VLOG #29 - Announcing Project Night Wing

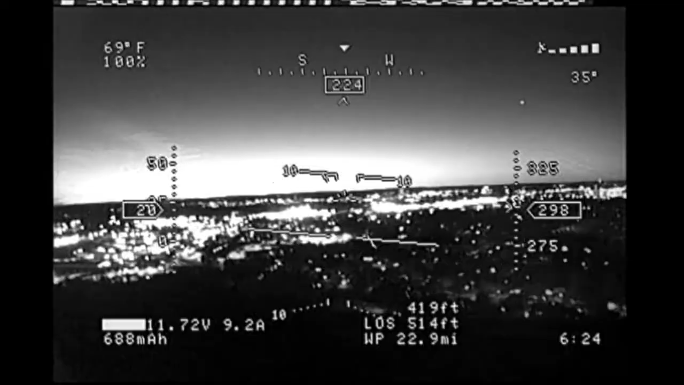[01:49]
started out with the the
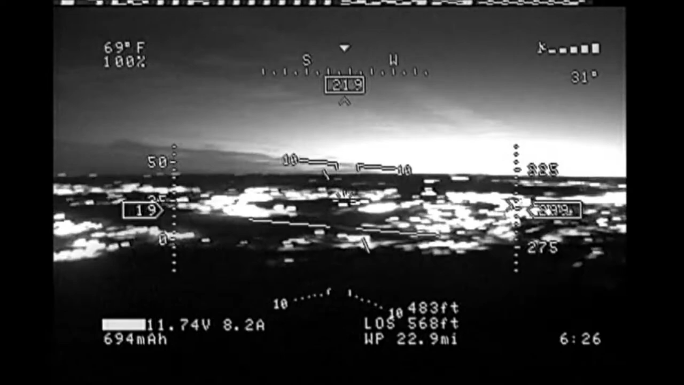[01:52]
PZ0420 cameras trying to use those for night flying and I put I had a I think it's a is it a 2.1 millimeter
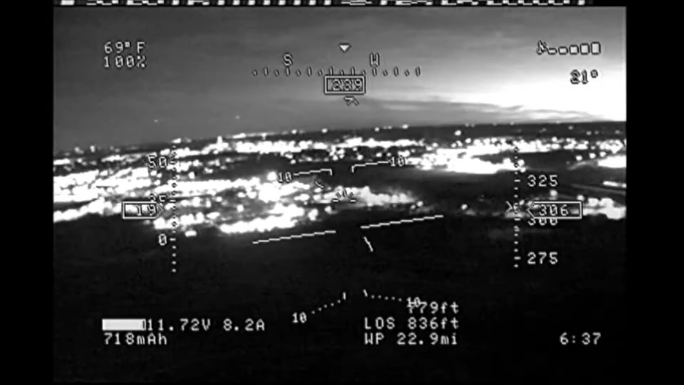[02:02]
night lens anyways the night lenses I don't have it here right now but I have one and I put that on the camera and try to fly
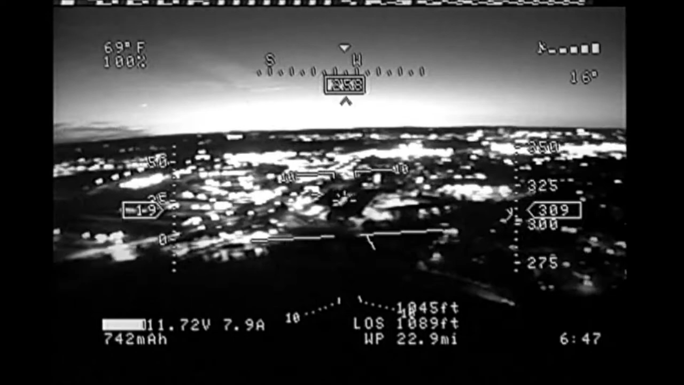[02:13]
with that and that that works okay but what it does is it really brings out the bright areas but it doesn't bring out the dark areas as much as
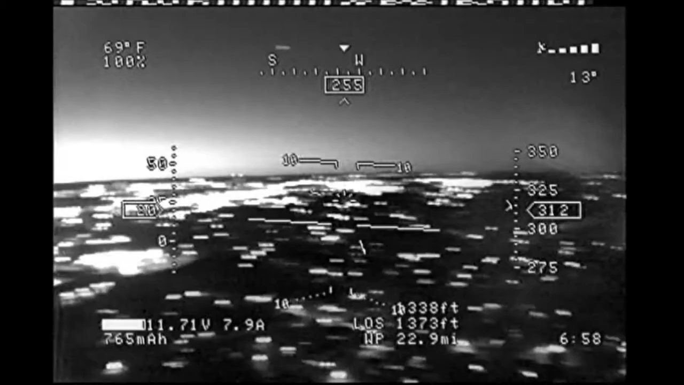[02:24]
you would think that it would and then I went on to the run
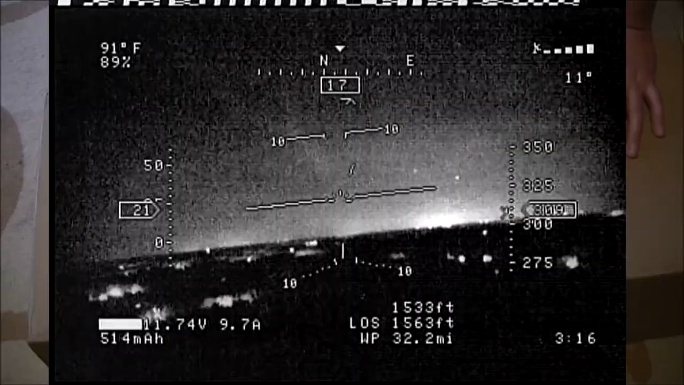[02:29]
cam owl plus and I was flying around with that and then I tried the run cam owl plus with the night lens on it and
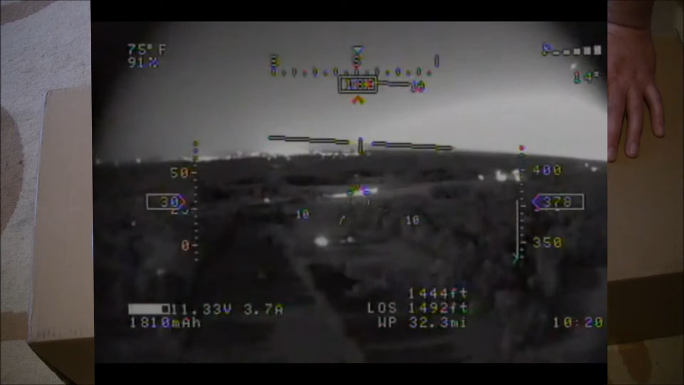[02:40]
that actually if the moon was up worked pretty well